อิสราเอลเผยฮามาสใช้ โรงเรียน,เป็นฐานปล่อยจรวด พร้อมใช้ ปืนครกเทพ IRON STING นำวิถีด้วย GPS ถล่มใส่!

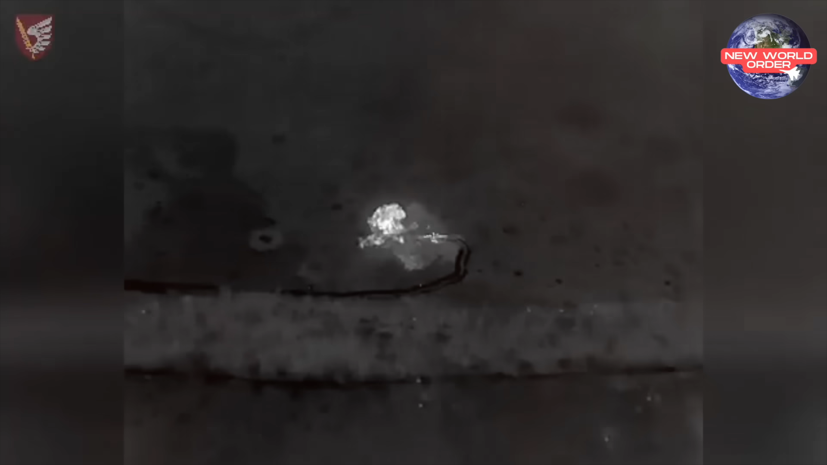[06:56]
ซึ่งเห็นการแรกของ ยูเขเลน วันนี้ นำโดยกลองผลน้อยออกาสอยู่โจมที่79และได้ทำการดักทะล่ม
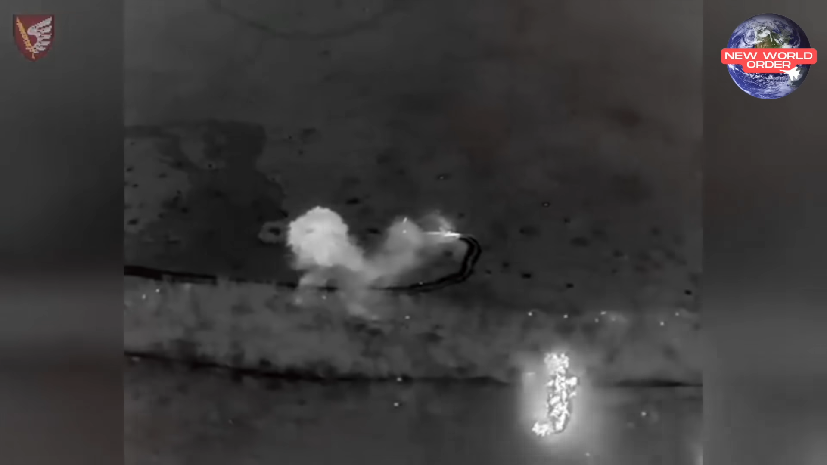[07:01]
กอร์ รถถังยันล่ะ ของรักษียวที่हไปBOOKมายังตำแหน่งที่ตั้งของ ทหารยูเขียwผู้ pint SLT แถวแวะ Dol 9ในคลิปเตือนๆก็เห็นทาง Yookerlen ก็ได้ใช้อาวุธนา ฉนิดหญิง โจมตีเข้าใส่ขบวนรถถังยานกรอรัดเสียที่พยายามจะบุกเข้าใ
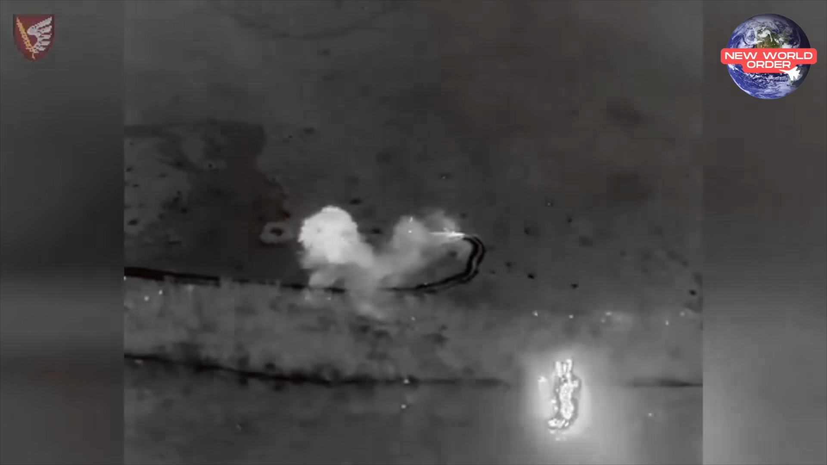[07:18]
ส่ต้ำหน่างที่ตั้งของ Yookerlenซึ่งอาวุธีใช้โจมตีส่วนใหญ่มังก็เป็น natural drone gammikaseหรือไม่ใช้โรน